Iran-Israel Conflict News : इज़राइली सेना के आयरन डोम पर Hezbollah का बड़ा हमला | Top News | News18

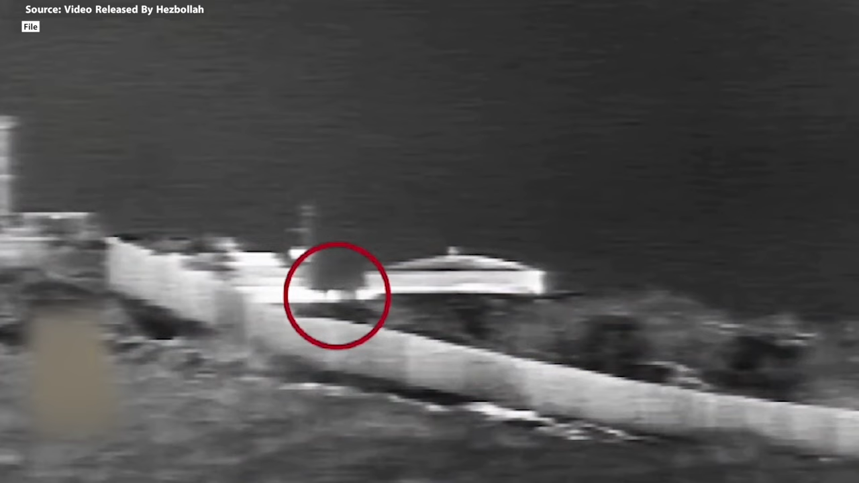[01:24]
इसके अलावा हिजबुला के लड़ाकों ने मेटूला साइट में घुस रहे एक इसराइली सेन ने वहान पर भी हमला किया और इस हमले की वज़ा से आईडियाफ के वहान से चालक दल या तो भाग गए या फिर मारे गए